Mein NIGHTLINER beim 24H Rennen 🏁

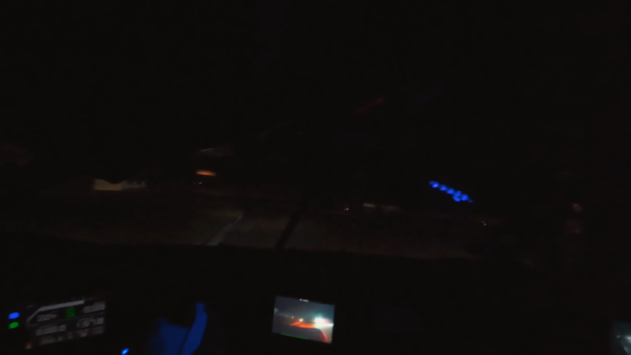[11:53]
Ich muss mich erst daran gewöhnen, so wie sieht das aus, so bremst man, ich lasse lieber mal vorbei, ich möchte keinen aufhalten, der versucht gerade eine schnelle Zeit zu fahren und wer ist das?
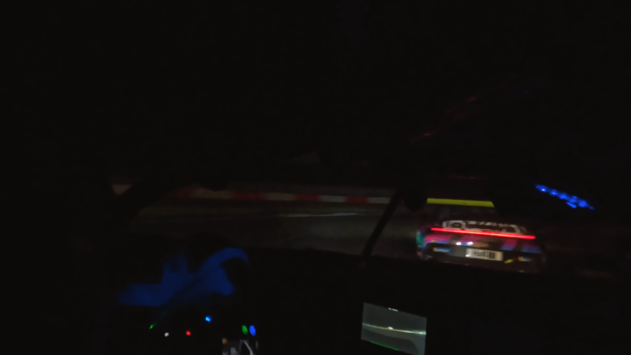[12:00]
Oh, das ist ja der Iron Force 911 GT3 Cup, vielleicht sogar ja Jan-Erik Slotten am Steuer, keine Ahnung. Der fährt jetzt hier erstmal vor uns und ja, wie gesagt, meine allererste Runde im wirklich Dunkeln. Je nachdem, wer da vorne fährt, die haben natürlich viel Erfahrung damit. Ich erstmal vollst dran gewöhnen, ja? Hinten rechts sieht man auch das Riesenrad. Also sehr, sehr nice sieht das alles aus. Nur leider auch unter der Kamera sieht man nicht viel. Das werde ich noch verbessern bis zum Rennen.